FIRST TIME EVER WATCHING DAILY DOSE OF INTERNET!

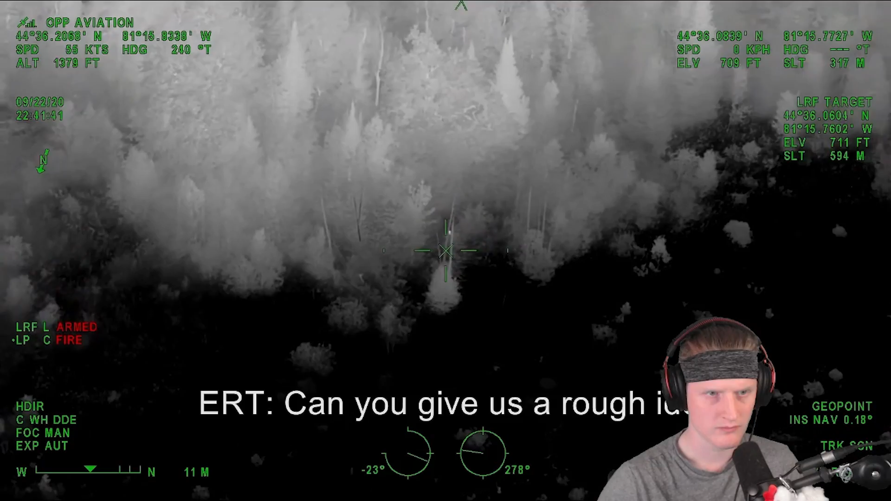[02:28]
It was nighttime, and it was hard to see anything, but the helicopter pilot used an infrared camera to spot the child. What I'm doing is firing a laser right now.